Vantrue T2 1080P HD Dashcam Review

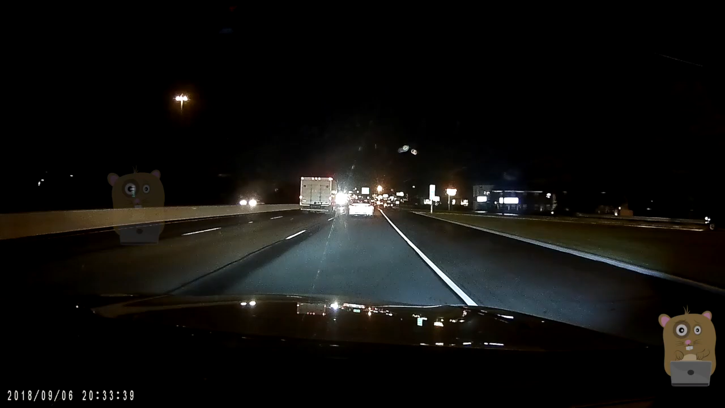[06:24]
Not so much on the left and right, but that's to be expected. My headlight only shines forward. For nighttime, the file size is closer to 300 megabytes for three minutes. One of the other dash cams I reviewed that had parking mode recording was Blackview. And with that one, I had to purchase this PowerMetric Pro.